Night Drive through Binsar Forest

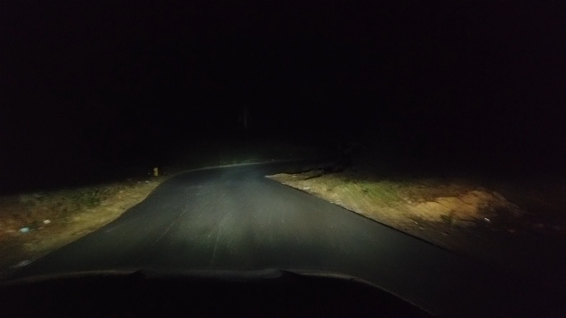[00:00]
अलमोडा क्रॉस कर लिया है गूगल ने पता नहीं कौन सी तंग गली से रास्ता दिखा दिया था विल्कुल वन लेंद गली थी अलमोडा के अंदर मश्कल से निकलाओं अब यह